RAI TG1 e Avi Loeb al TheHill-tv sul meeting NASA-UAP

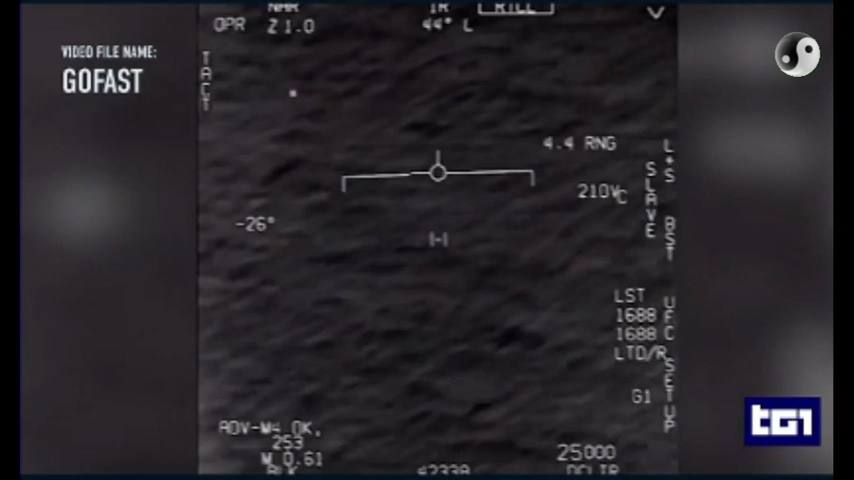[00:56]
Ma per quanti sforzi siano stati fatti,
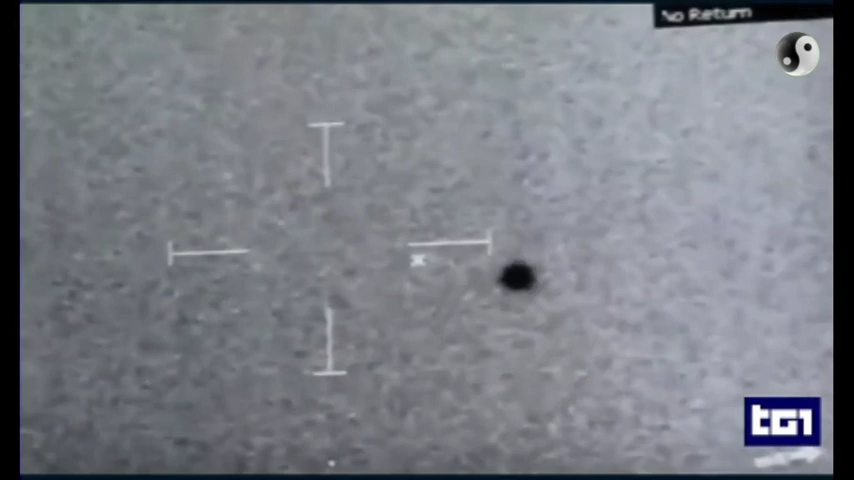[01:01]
diversi oggetti e fenomeni avvistati nei nostri cieli sfuggono ad una spiegazione razionale.
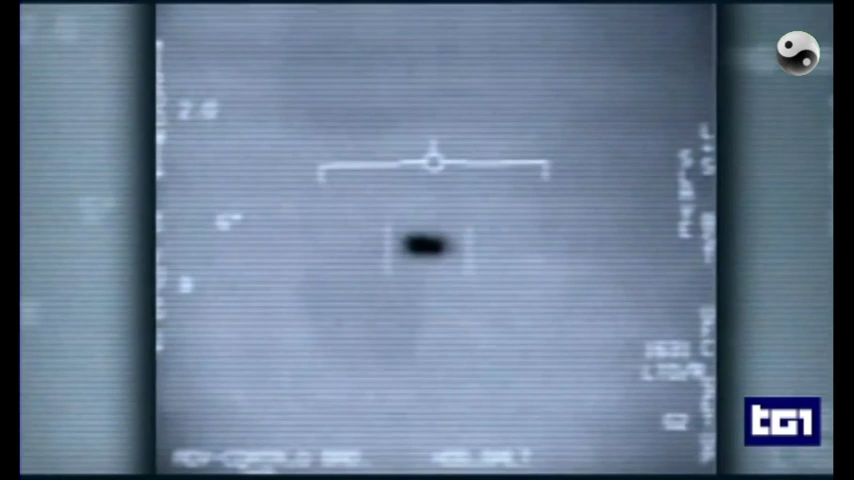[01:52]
Fatto sconcertante, non hanno sistemi di propulsione visibili.